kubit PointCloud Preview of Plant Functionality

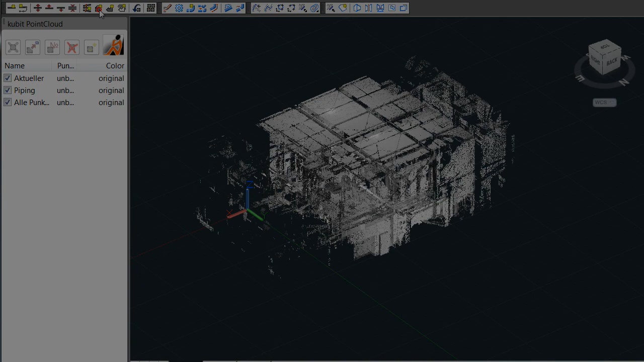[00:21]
This feature lets you take a PCG file format PointCloud and improve the visual quality on the desired section.
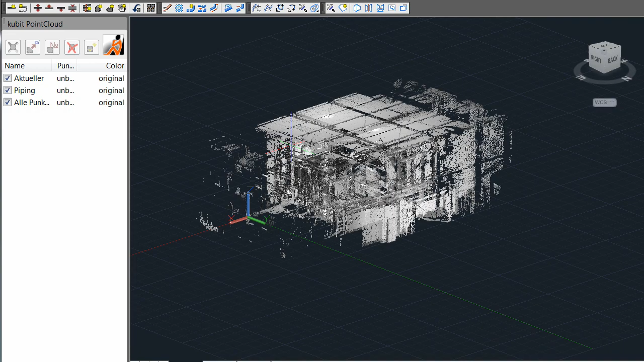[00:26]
To do this, you can use our basic tools to clip and mask the PointCloud to get just the data you want to work with.
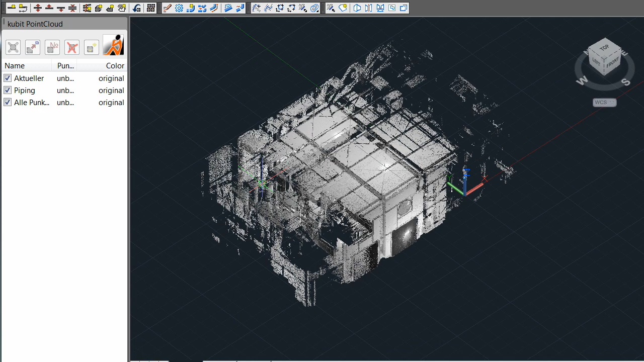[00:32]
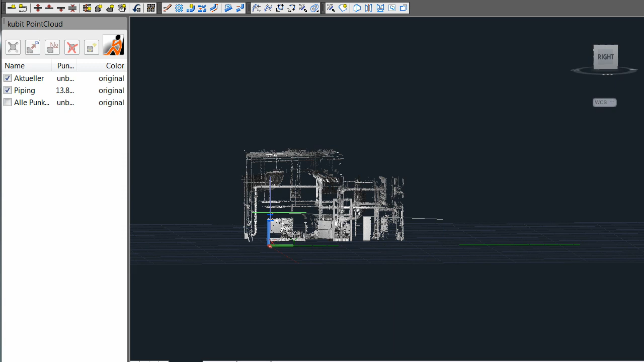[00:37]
Once you have done this, you can use the Section Manager to create a Smart Section and you will have two options, one of just showing the section and one of showing the section overlaid on top of the original PCG file. The other advantage to this is that it improves the filtering of the points. So when you select a point, you do not have to worry about a point in the background being mistaken for your chosen point.
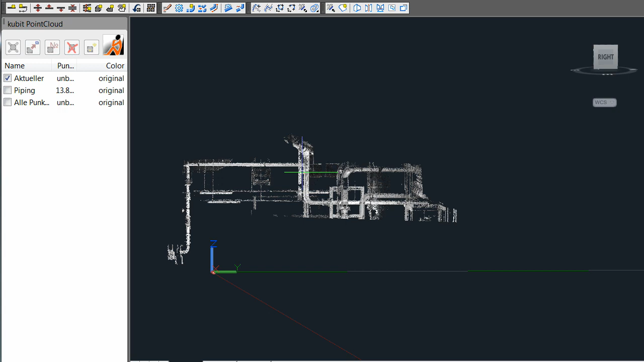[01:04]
When you start the Smart Section process, you will be able to select the percentage of points to create the Smart Section from.
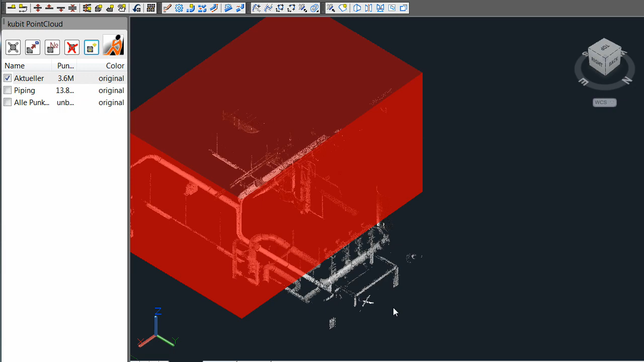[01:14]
In many cases, 50% will be more than adequate for viewing at a high quality.
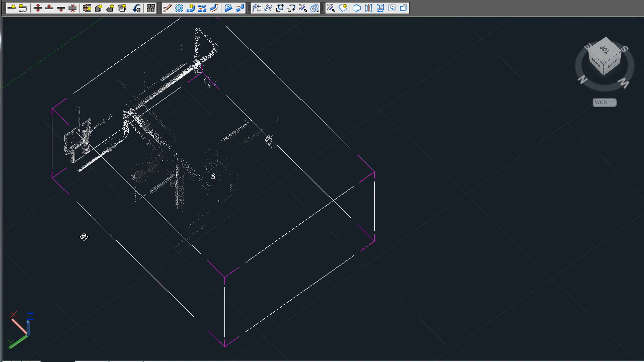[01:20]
As you can see here, 50% is still much higher than the original PCG file at 100%.
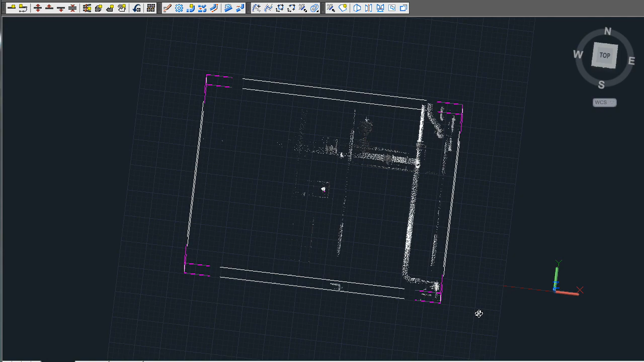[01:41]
You can start a new run or continue from an existing run using the Walk the Run toolbar button.
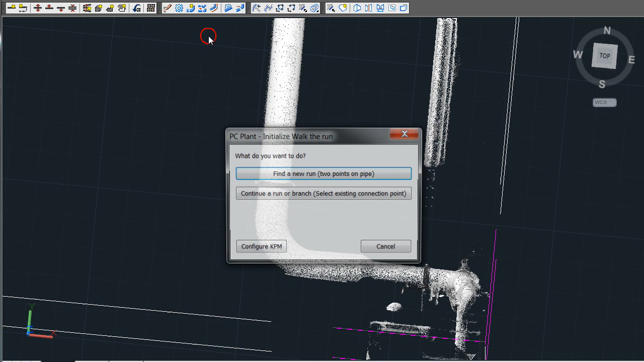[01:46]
In the case of starting a new run, you pick two points on a pipe. The software will automatically detect the diameter, assign the nominal size, and then stretch the pipe to its limits.
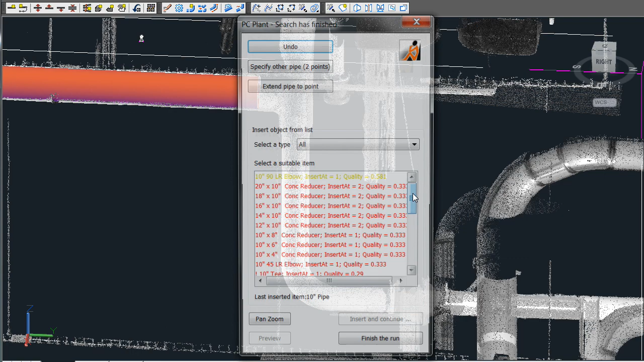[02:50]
For fittings that are harder to detect or that are not included in the catalog, a user has the option of creating a custom pattern
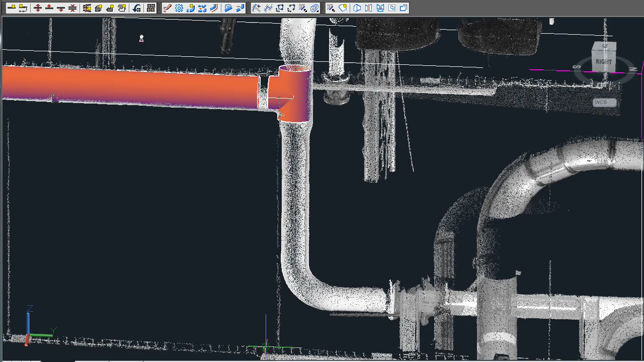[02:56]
by clicking areas of the point cloud and then creating a brand new pattern.
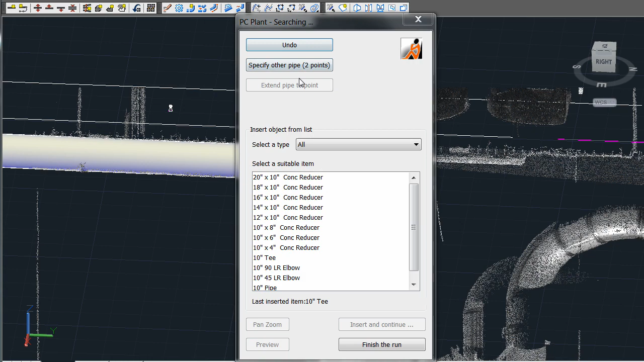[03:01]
In this example, we're detecting the T's connected by a branch. On one side of the T is a concentric reducer and there's an elbow on the other. You can choose which way to go first.
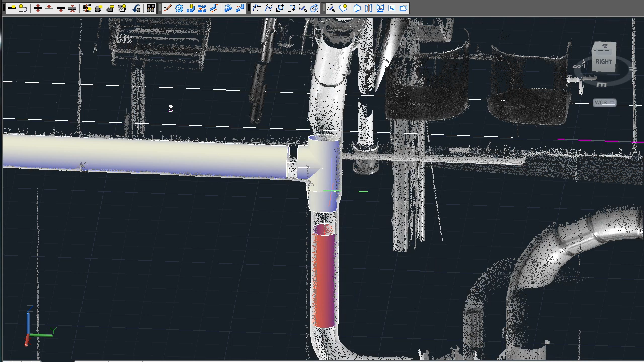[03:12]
In the case of the reducer, the easiest way to do it is to select the pipe on the other side.
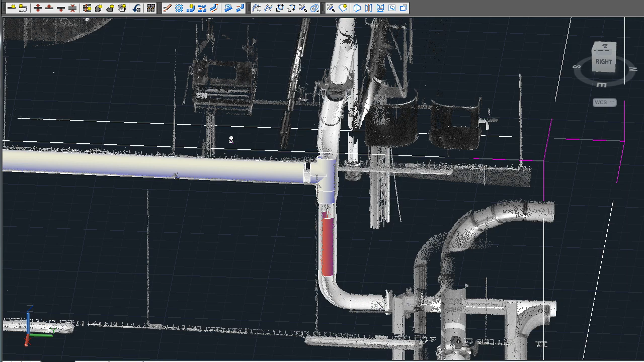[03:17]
It then detects the correct diameter reducer, then inserts it in the correct location.
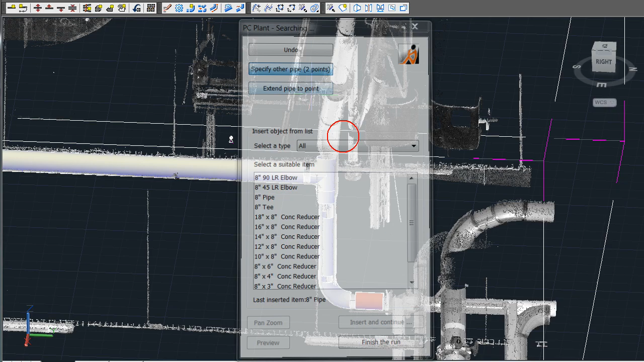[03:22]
Same thing can be said for the elbows and this flange valve assembly being drawn in here. Now, please note that flange valve assemblies at this time are drawn as
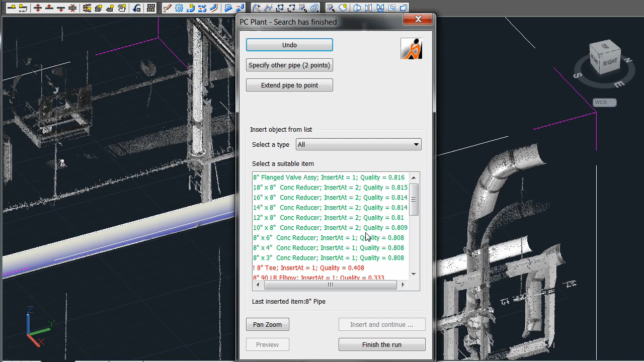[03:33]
a cylinder just to have an intelligent centerline. In the future, we will have a more accurate solid representation.
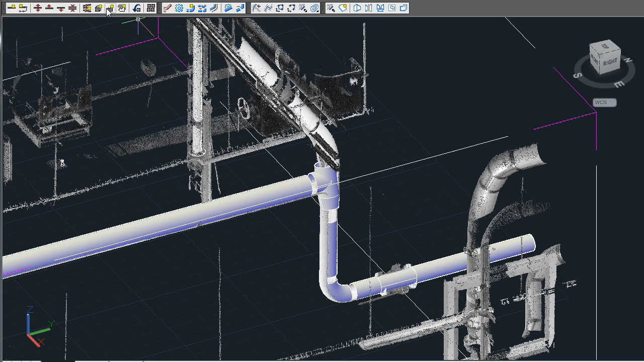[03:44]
Also, it's important to know that these gaps in between the fittings are not important at this time.
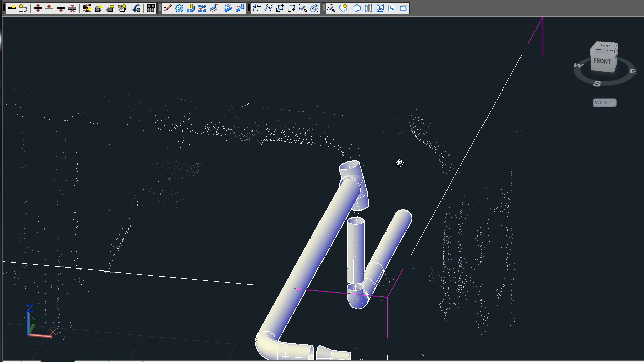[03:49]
If you look closely, you can see a line connecting these fittings and that is how our software knows that they are linked. Later on, we will do and apply constraints which will take these fittings and align them to the best fit scenario.
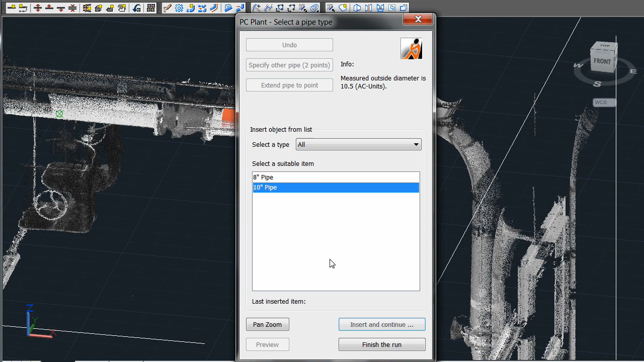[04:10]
Continuing on the other side of this T, we simply find this elbow. It then knows the pipe is after it and then we detect the second flange valve assembly.
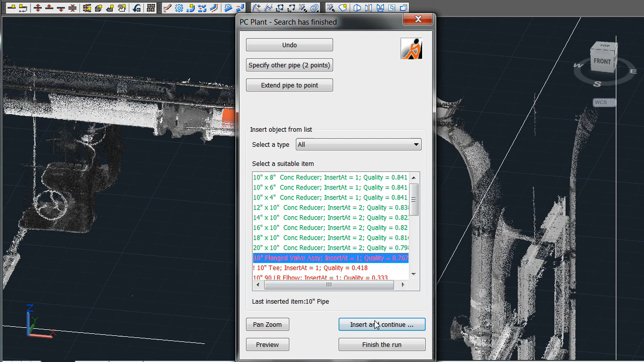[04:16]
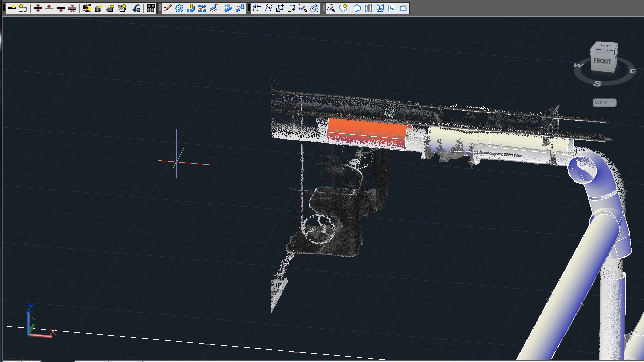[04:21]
Please note how the elbow and T do not match the point cloud very well.
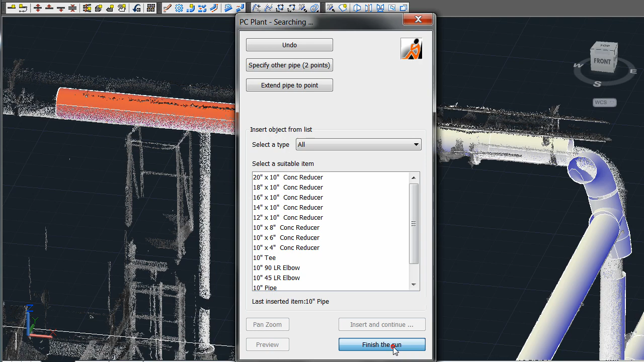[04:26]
This was done in order to show you our next feature called apply constraints. Apply constraints is to make sure that the
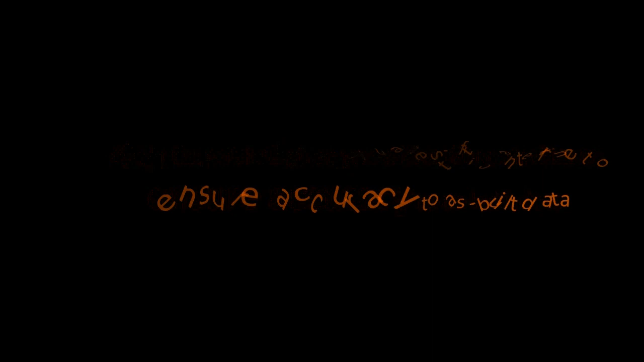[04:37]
solids and centerlines are very accurate to the actual point cloud data. Select apply constraints from the toolbar, then you select any object on the run. The dialog box will then tell you how many objects are connected.
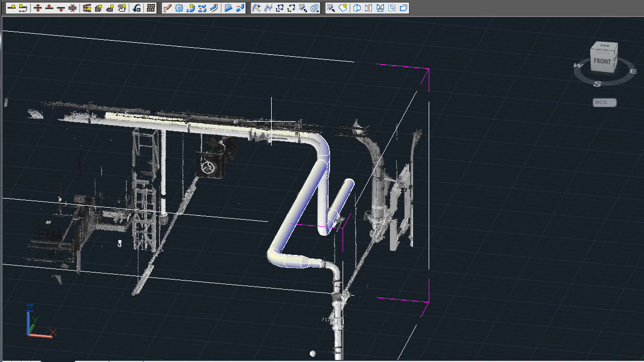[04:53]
Once you apply constraints, you can see that the objects have now assumed their best fit location.
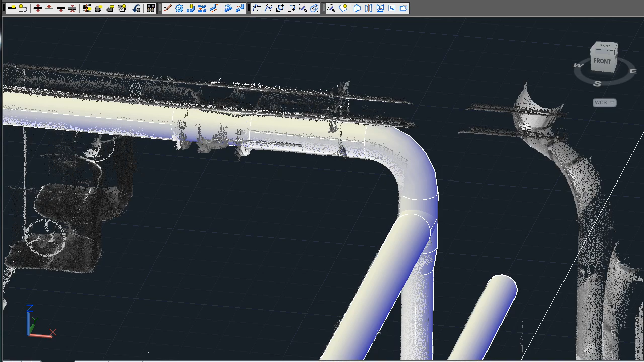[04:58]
The elbow and the T in the reducer now match up with the rest of the line.